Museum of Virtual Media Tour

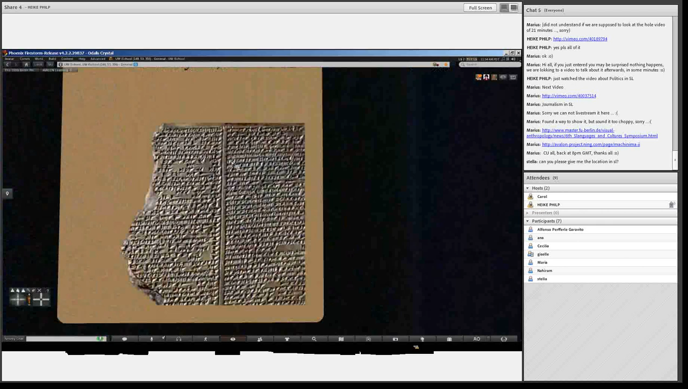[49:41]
you can see by using just simple textures how very much you could add to something like this on many different topics.